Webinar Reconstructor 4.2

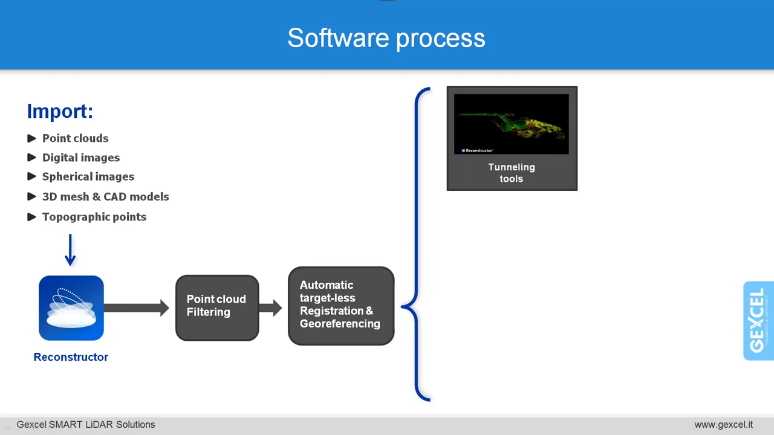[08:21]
dedicated workflow for tunneling application that include cross-section creating creation along an axis volume computation and 3d model inspection
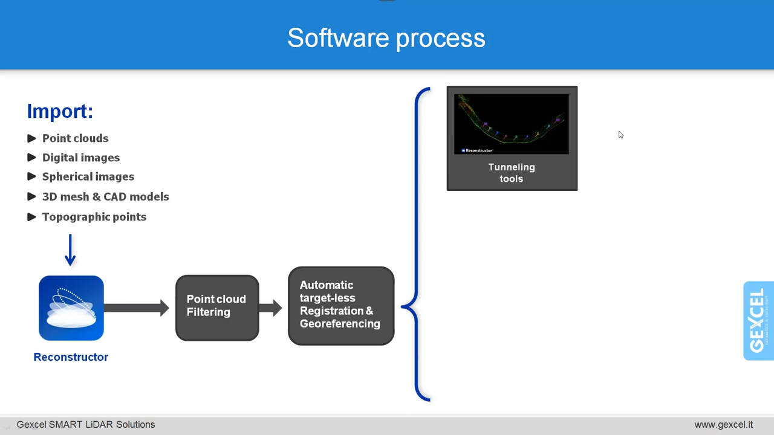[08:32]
some specific tools can be used to extract the profiles contours cross-section whose results are
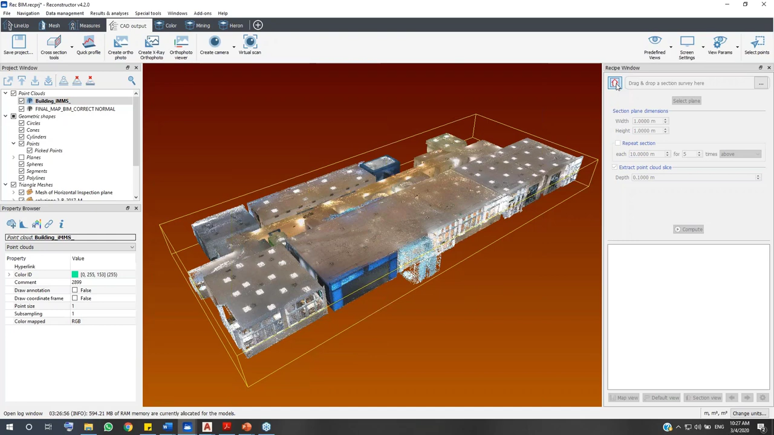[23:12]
cross-section tools section from plane just click on this point at this here click new to create a new survey and select your reference plane
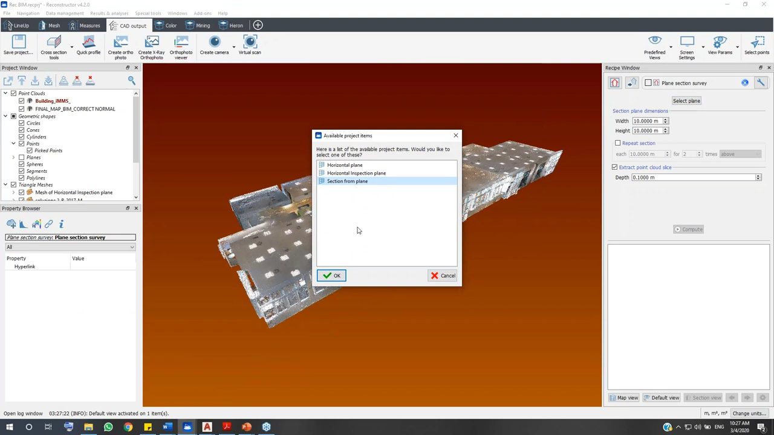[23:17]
it can be any kind of plane a vertical plane or horizontal plane and if you want to have more than one section just click on here and decide the spacing between each section
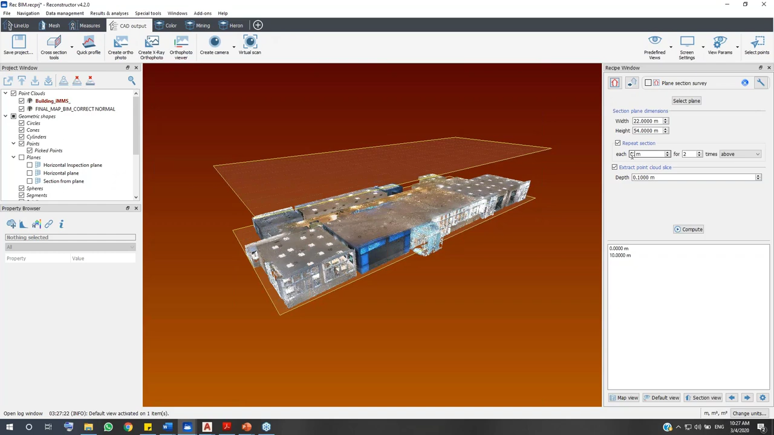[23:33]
for example here i will put it 0.8 and you can decide how many sections do you want to extract from your 3d model as much as much as you want but here now i will extract three sections to save our time and also in
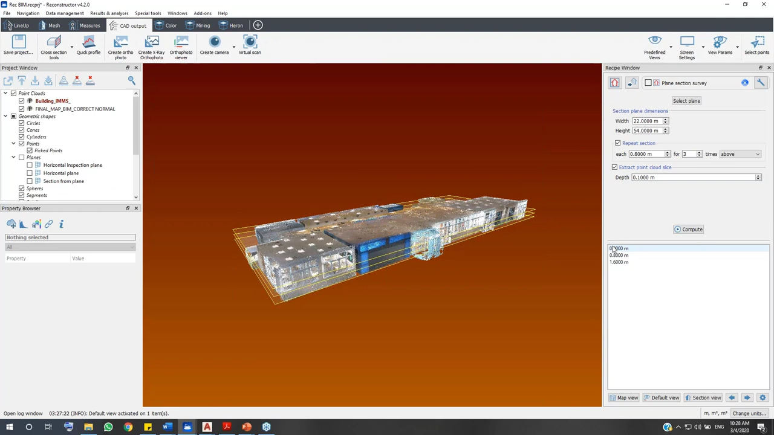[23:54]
this recipient window here we have the list of the section in which we can preview the section that we want to extract
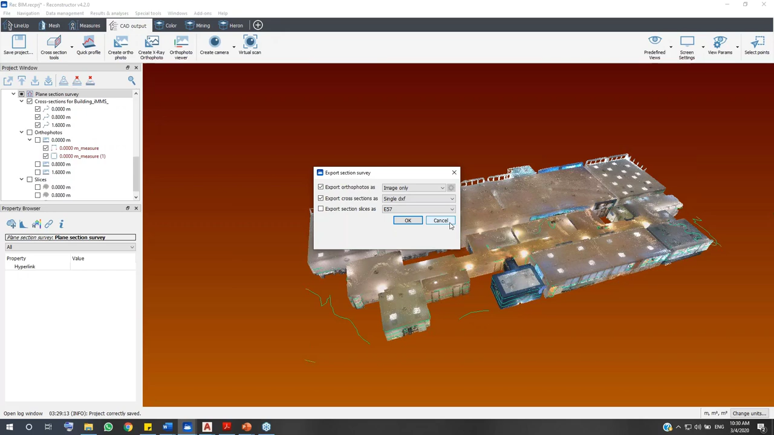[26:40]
slices as e57 or last and i already exported and i will close and later at the end of the workflow i will show you the result in autocad
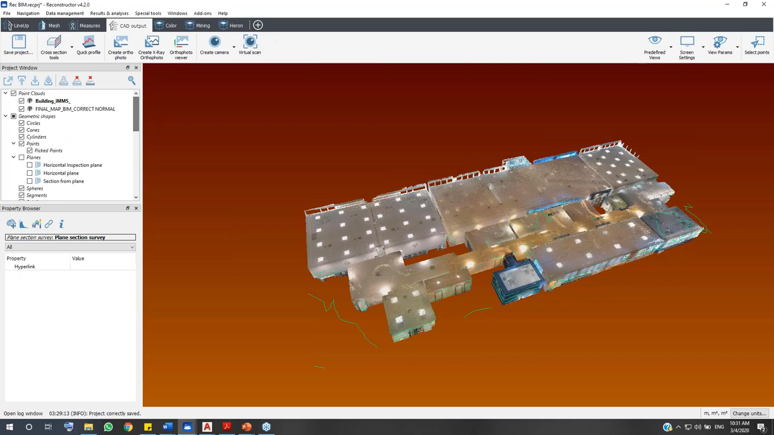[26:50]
and now i would like to undo this one and move to
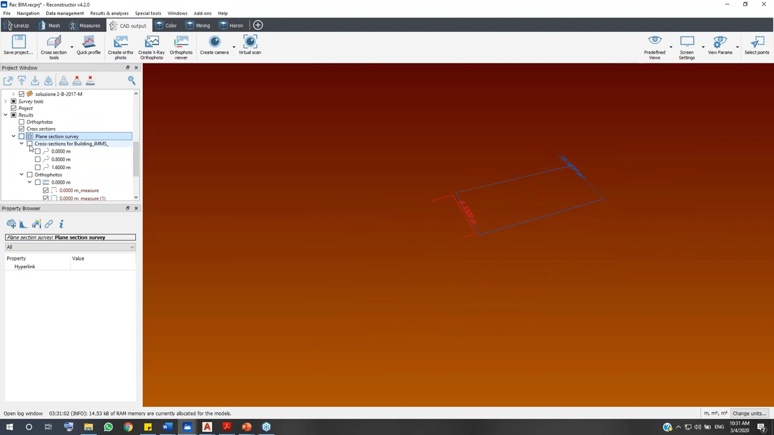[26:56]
another data center that we can in i will show
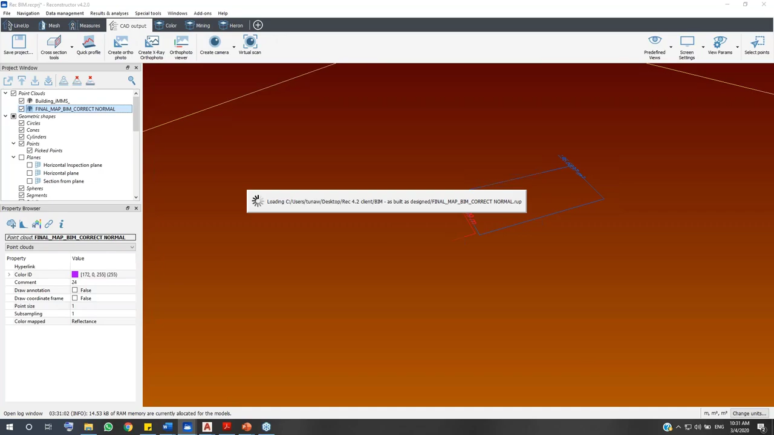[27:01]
you how we can import the ifc format from into the reconstructor and do the inspection with the software
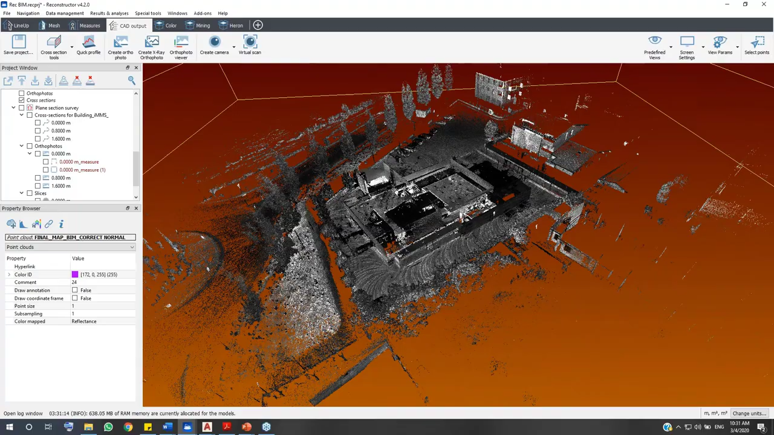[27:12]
interfacearchies here here is another data set here here here here's another data set that we acquired by our behavioral portable mobile mapping system
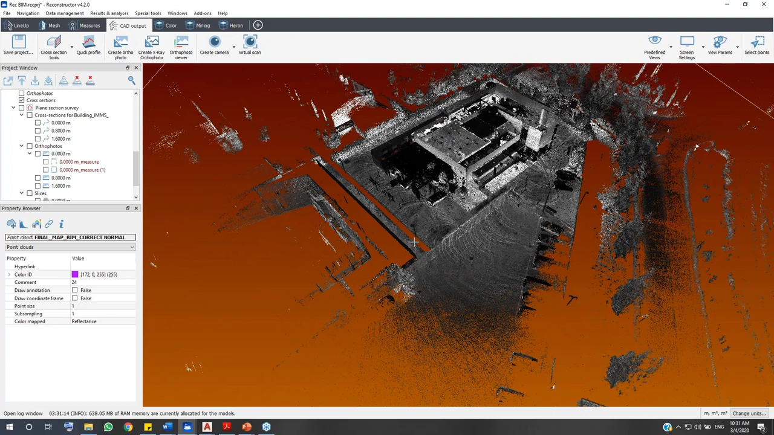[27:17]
and
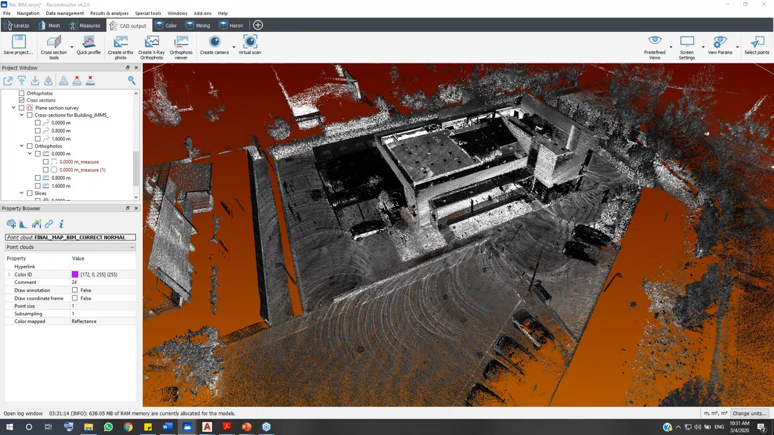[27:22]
let me come back to the raw data here now i'm we've imported the ifc format there
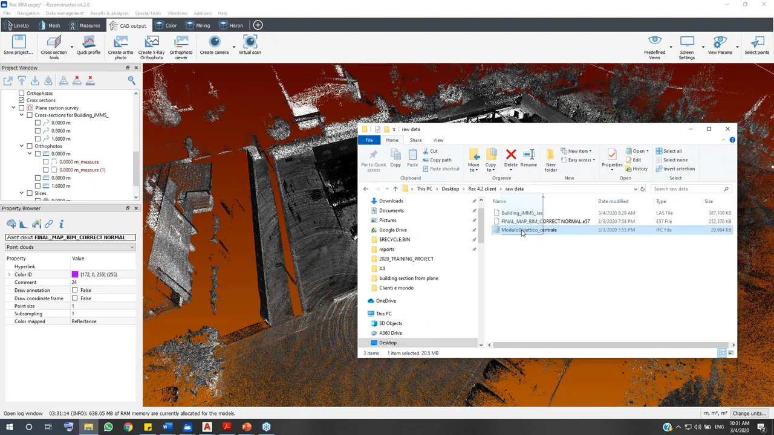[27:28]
just drag and drop and the software will ask you which kind of elements from the as-designed model that we want to import into Reconstructor to do the inspection. For example, if we want to do the structural verification, we can import, we just import only beam and columns, slabs, or if you want also to do the verification tracking with the doors or with the wall,
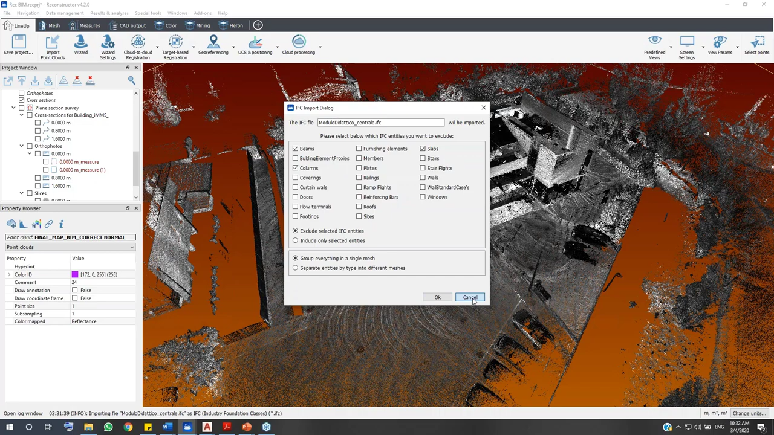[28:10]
which if they are installed correctly or not, you can also import them here. And I mean, close this one because I already imported the mesh so we can save a lot of time.
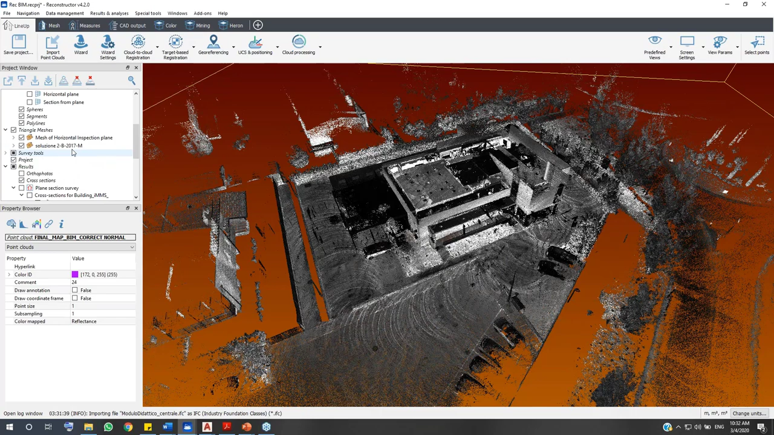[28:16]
Here's the mesh at the beam model and thanks to the powerful function in line-up tools that you can align or you can register your point cloud of your existing building with the as-designed model from beam automatically with the automatic registration function in Reconstructor. And here's the result.
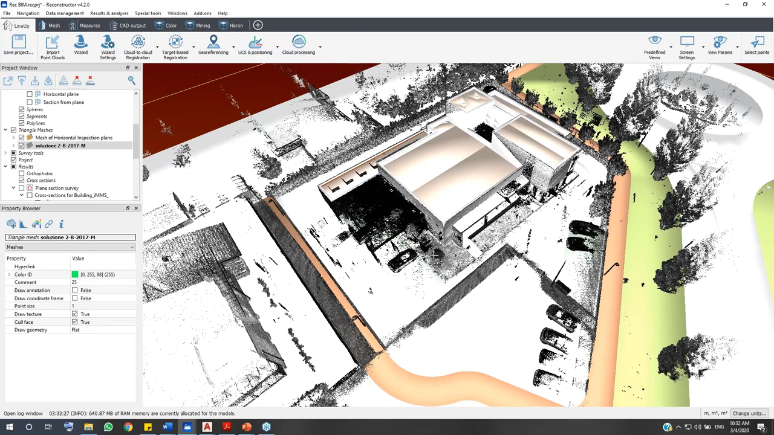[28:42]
Now I will do the inspection.
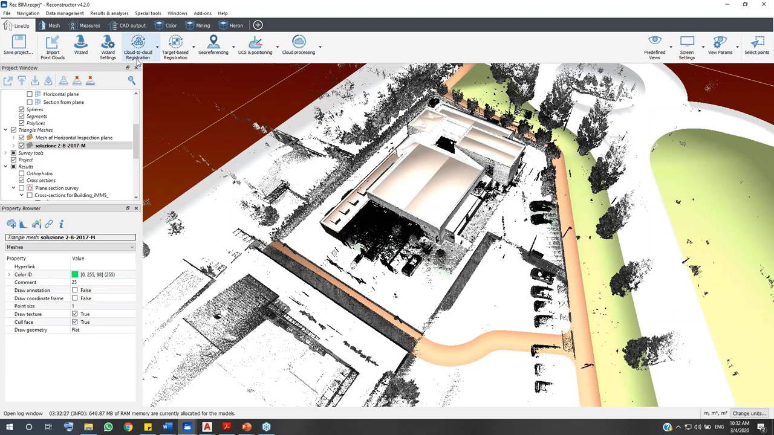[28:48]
Very simple by going to measures and inspection. You will see the receipt window here. Just drag and drop the required ingredients, the point cloud, the mesh, and you change the value of maximum search distance as you wish. For example, here I will input 0.3 meters and name your inspection.
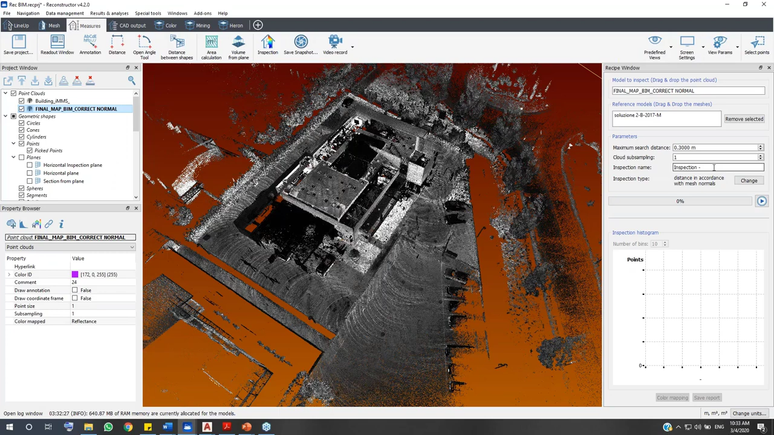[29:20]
Beam with 30 cm. Inspection. Verification. And here you can change the type of inspection that you want to use. For example, if you want to check the distance of point cloud to the surface of the mesh width in perpendicular direction or in a direction to any kind of axis in global coordinates, you can select this one.
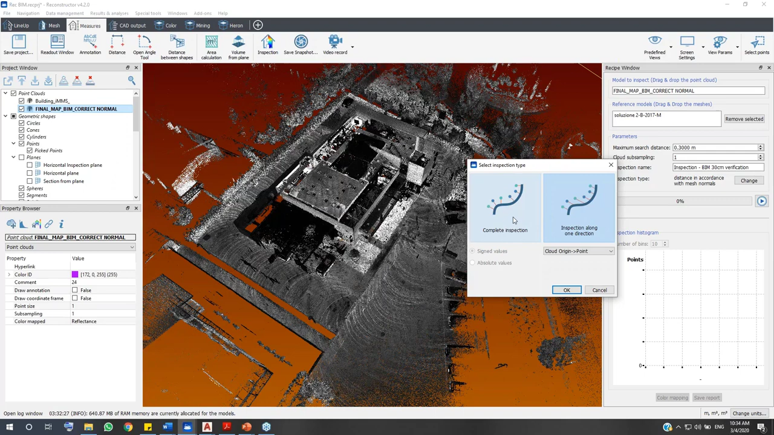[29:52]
But in this case, I will choose this complete inspection here and say OK. And just click on play button here to run the inspection process.